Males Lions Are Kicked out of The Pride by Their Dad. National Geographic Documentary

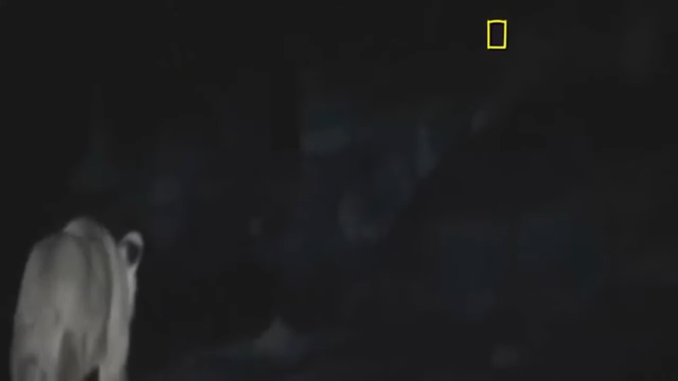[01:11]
Lions usually run from hippos, but at this age, they don't yet know what they can't do, so they'll try anything. They're still unsure of themselves.